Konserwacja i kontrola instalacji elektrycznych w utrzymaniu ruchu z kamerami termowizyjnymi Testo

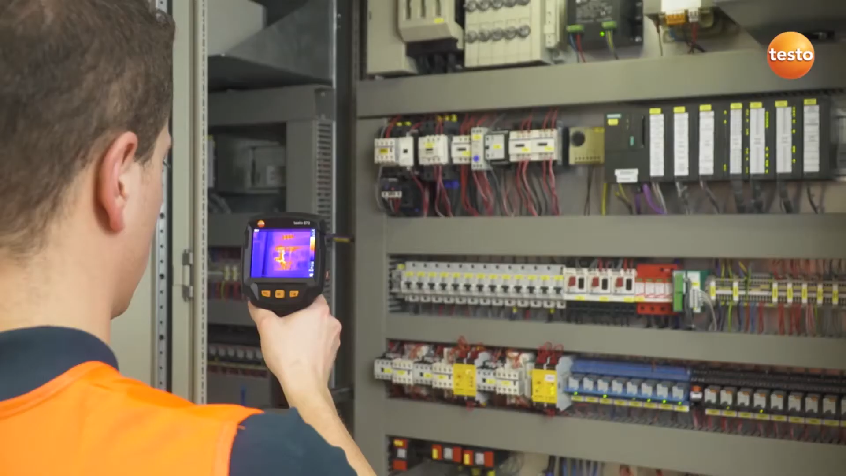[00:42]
In the switching cabinet, we're looking for overheated components. They are often very small. That's when the eFov Warner can be very useful.
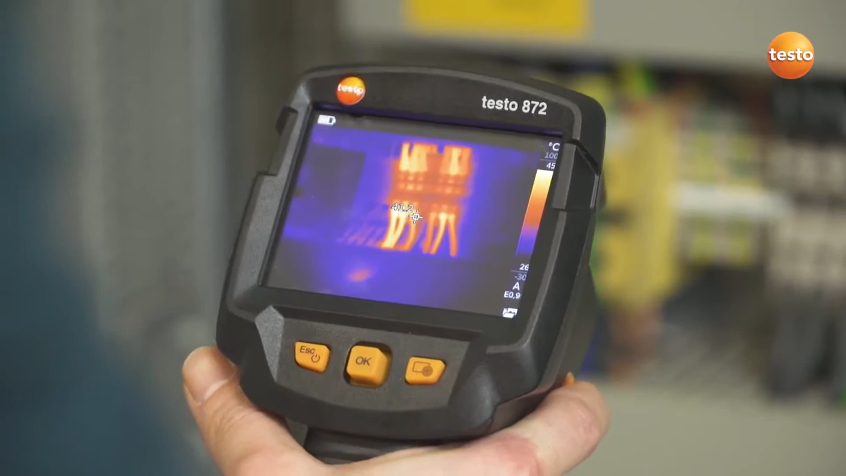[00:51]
It visualizes which measurement object can be measured from which distance and shows you whether the temperatures of surrounding objects might falsify the temperature of the actual measurement object.
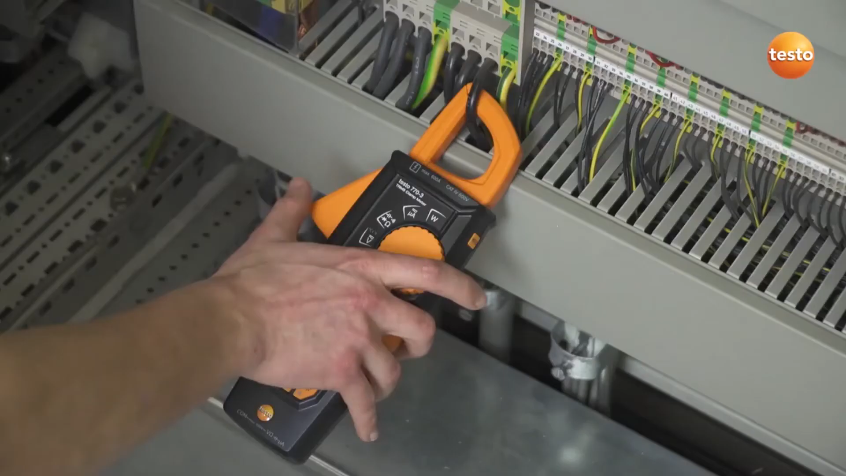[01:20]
These measurement values are also saved together with the recorded thermal image and can
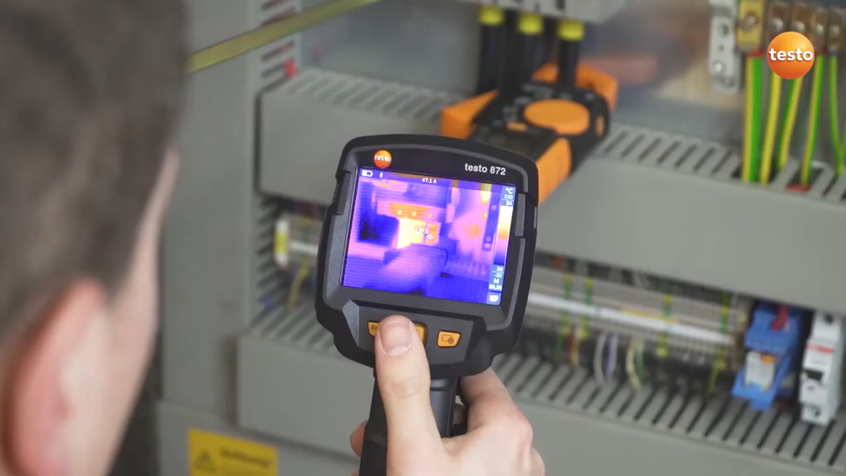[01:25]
be used in the analysis for an optimum evaluation of the electrical components.
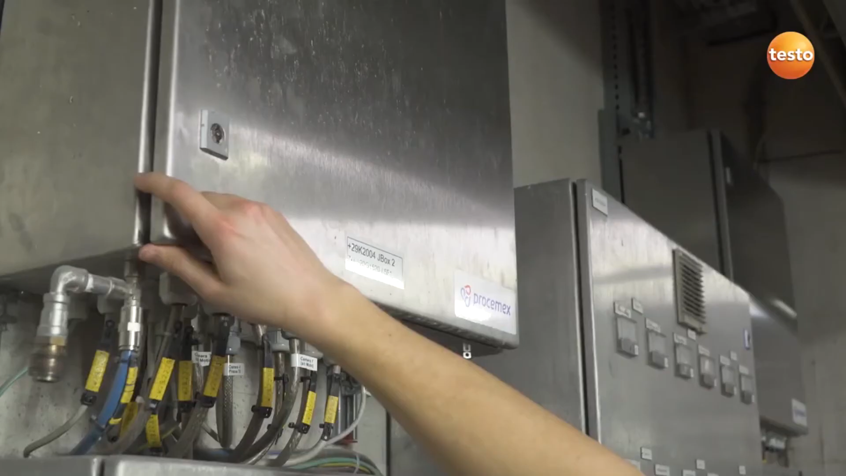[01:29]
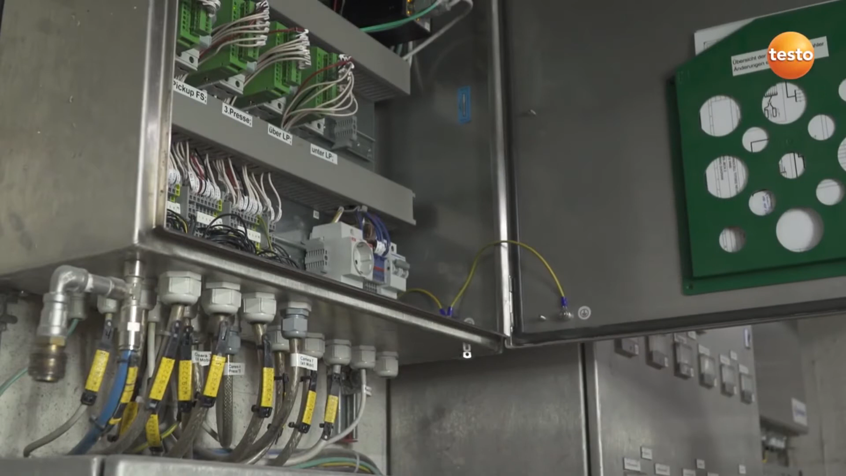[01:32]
The switching cabinets of machines can of course also be quickly tested with a Testo thermal imager. In these cases, the delta T function allows the temperature values from two freely selectable measurement points
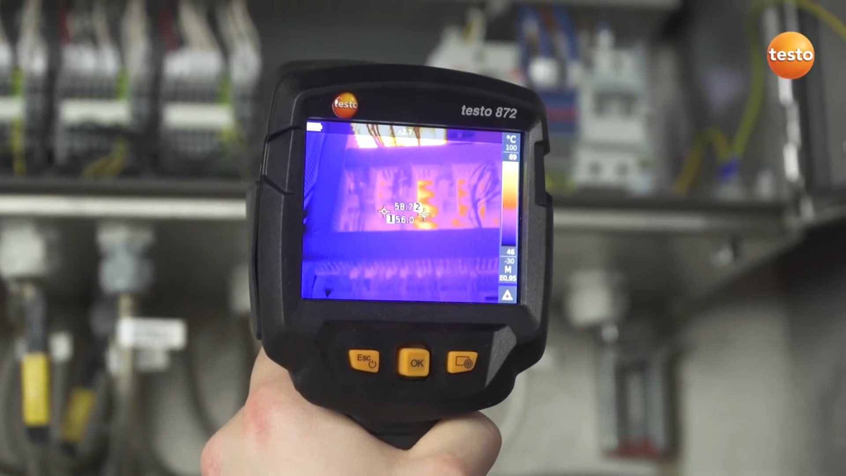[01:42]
to be directly compared and the differential temperature read off.
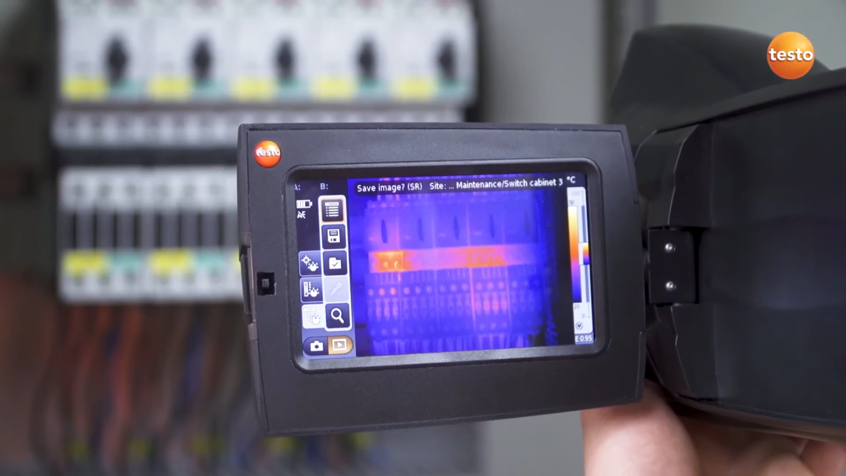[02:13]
recognition along with storage and management of thermal images resulting from inspections. So that was it as far as the measurement is concerned. Now for the documentation.